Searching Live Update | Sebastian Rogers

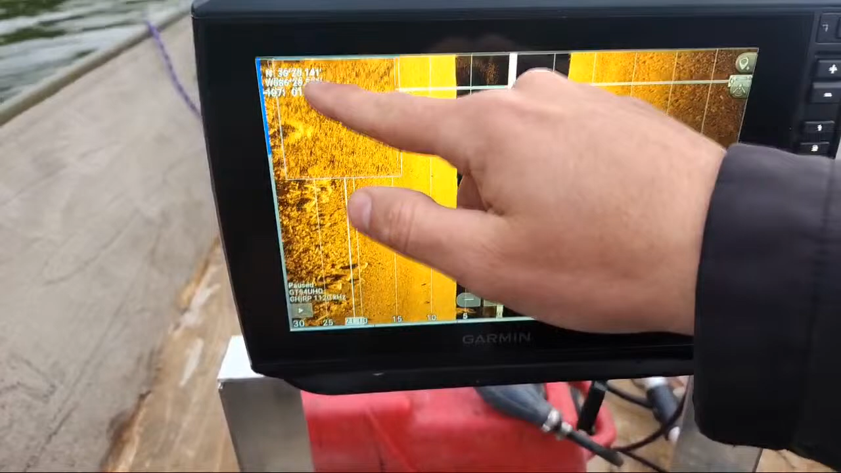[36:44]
How deep is it right here? I'll tell you in a minute.
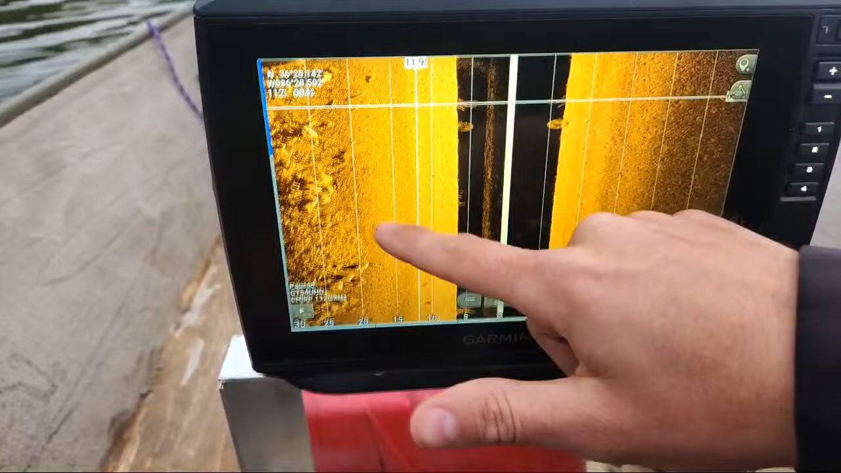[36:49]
That boat is so close to the ocean. Almost looks like a tire, but it's
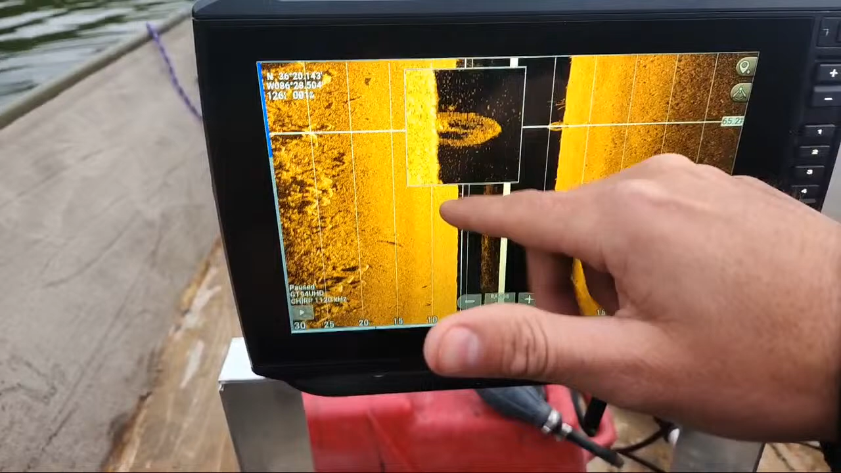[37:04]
sticking up instead of down, which is weird.
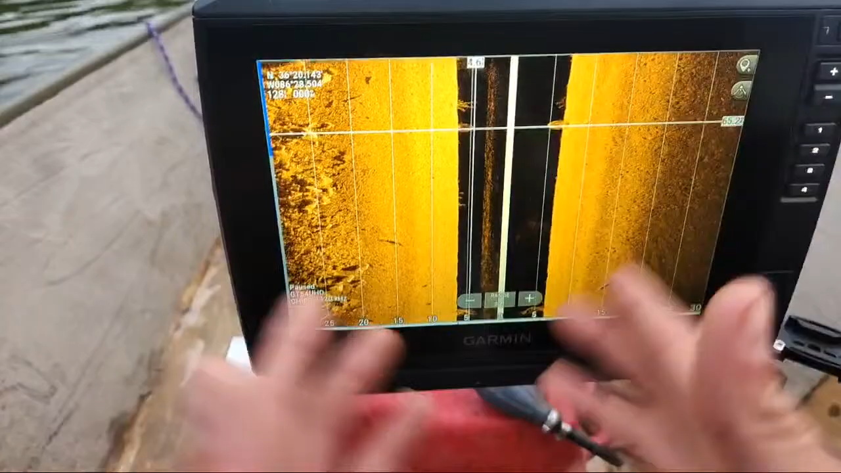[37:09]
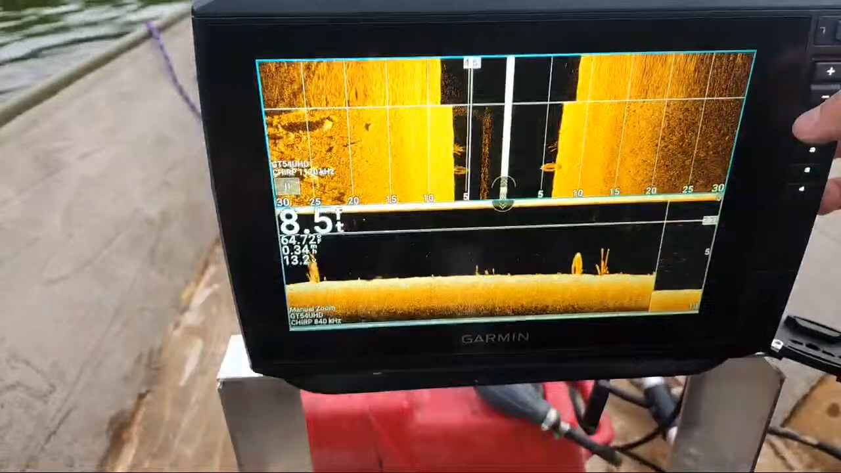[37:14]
On screen: depth 8.5 ft
So, which I split it, because on the left hand side, that's weird.
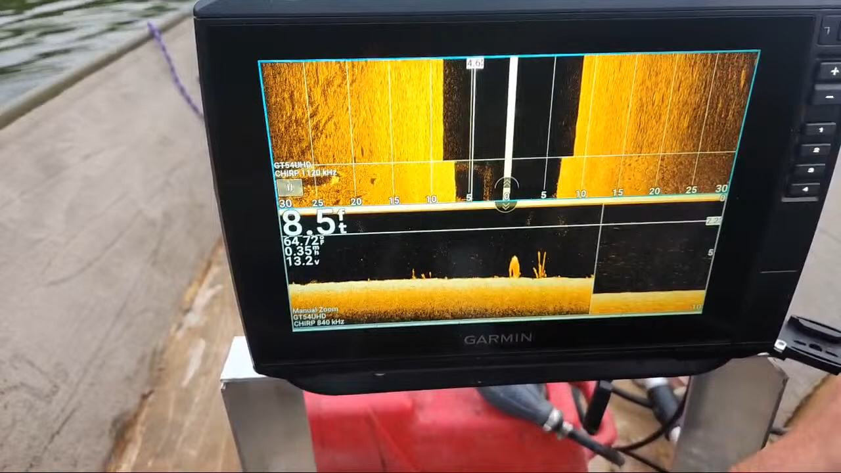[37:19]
On screen: depth 8.5 ft
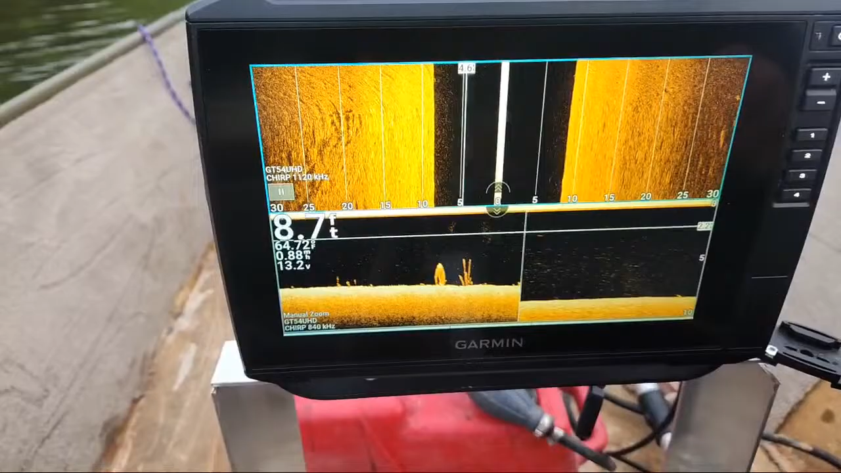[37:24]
On screen: depth 8.7 ft
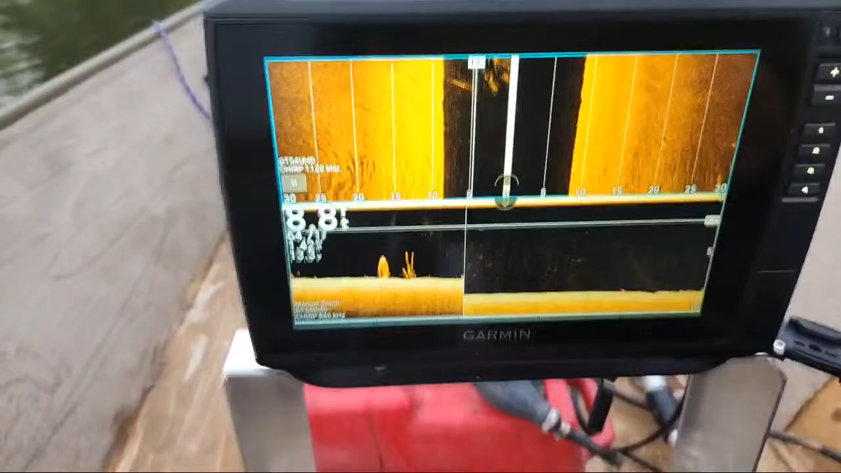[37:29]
Out of everything there, it's the only thing I'm not 100% sure what it was.
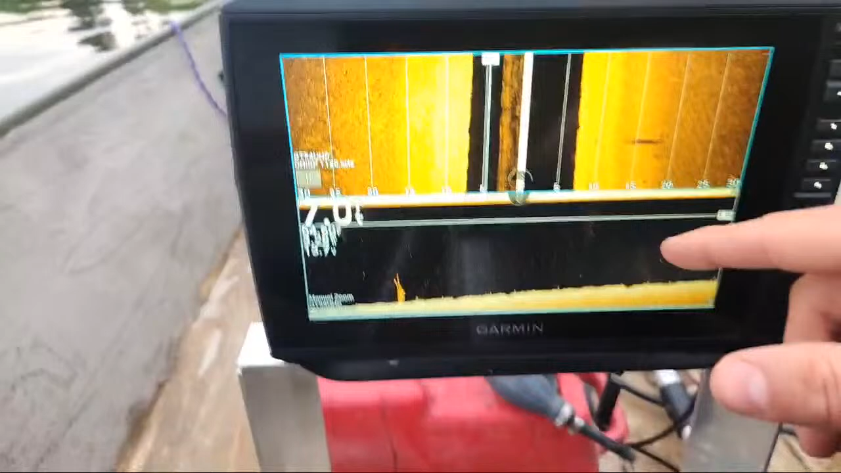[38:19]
Well, we were in 7 foot of water back there.
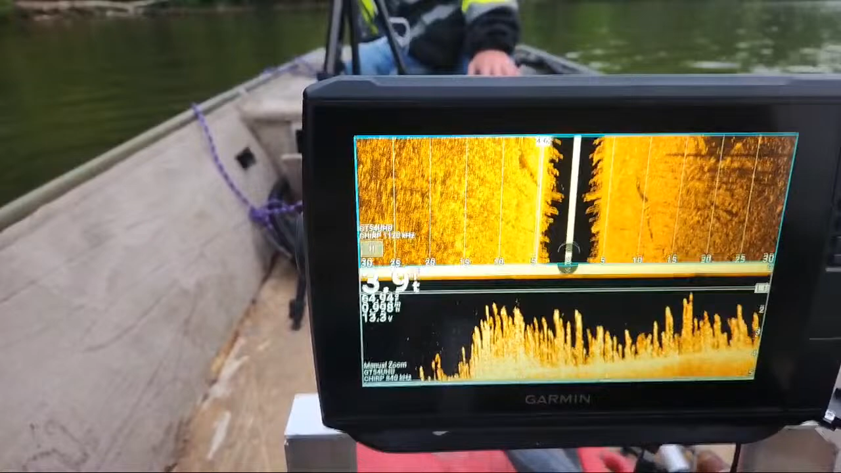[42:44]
On screen: depth 3.9 ft
This would be perfect for remote control little sonar. But I don't, unless he stopped in the, I mean, there's no telling. But the current, and there's really not a current over here though. What? I'm just trying to figure out what that is. Like this? Maybe. That's weird. Dude, I don't know. Let me see if I can get us up in there.
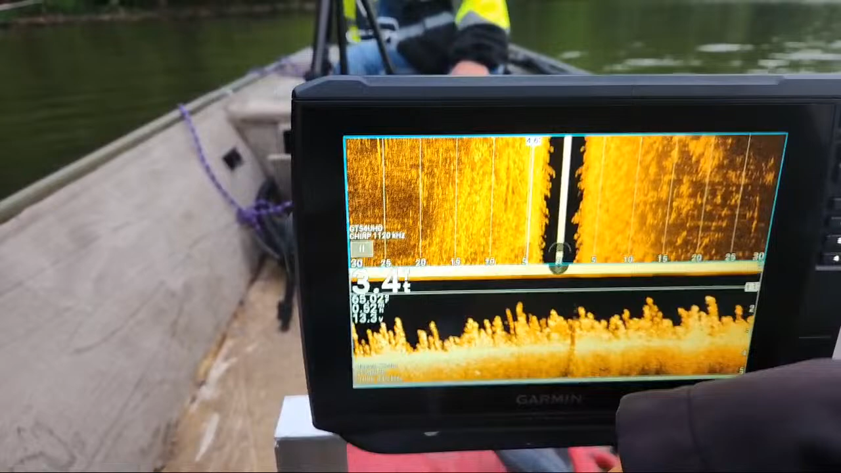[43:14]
It looks like one of the barge life vests, but not 100% sure.
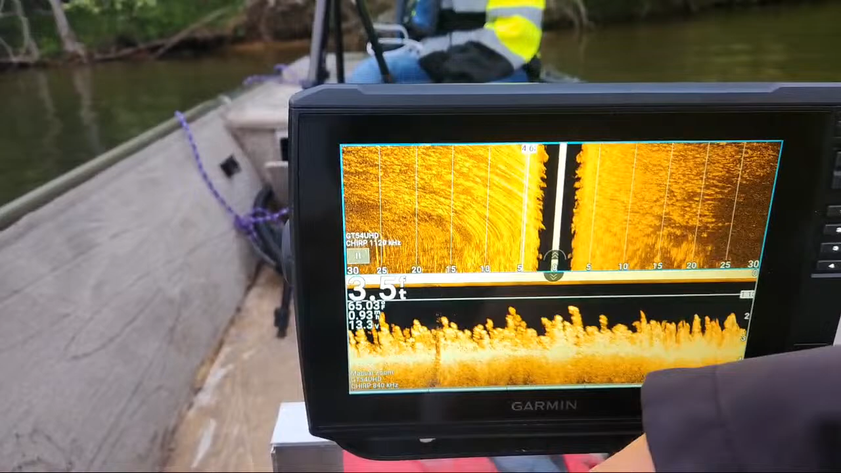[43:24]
On screen: depth 3.5 ft
Just gotta make sure I don't hit no trees. Oh, that's sticking out over there.